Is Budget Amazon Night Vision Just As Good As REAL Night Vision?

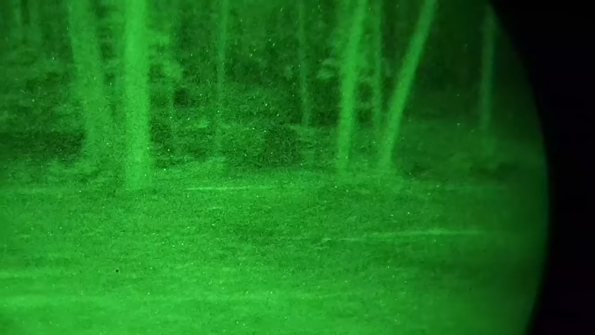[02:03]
So I'm going to show you a lot of b-roll between the two, looking at the same location. Now, when I show you some b-roll, it might be really dark.
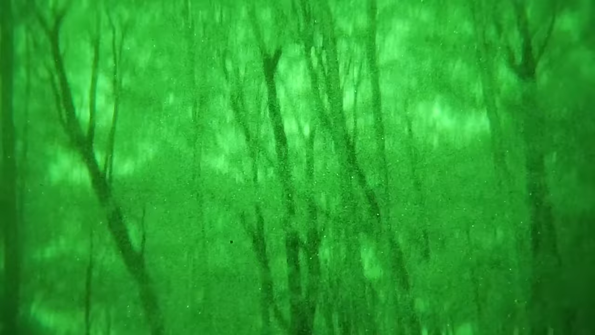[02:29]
It's because I'm just showing you exactly what you can see through both of these at the same location.
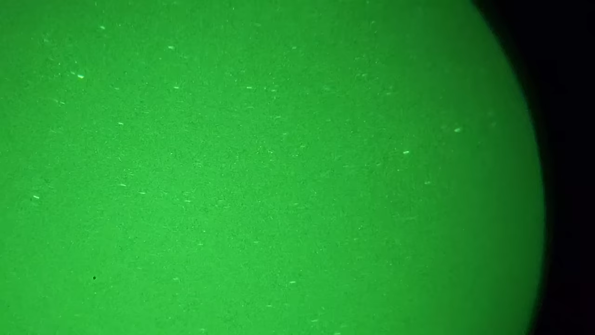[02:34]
So I tried to pan them in the same way and show the same spots just so you could get a really good comparisons for those of you that might not believe me and say, well, you know what?
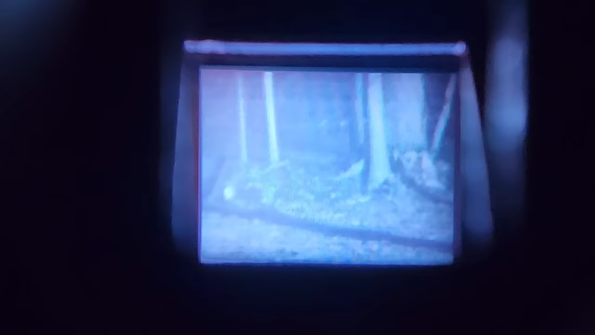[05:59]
That's where you're going to want to get your actual PBS 14 or your actual night vision unit because you're able to see in the dark areas that you wouldn't be able to normally see. That's the whole point of night vision is to be able to see in the dark and be able to operate while other people can't see.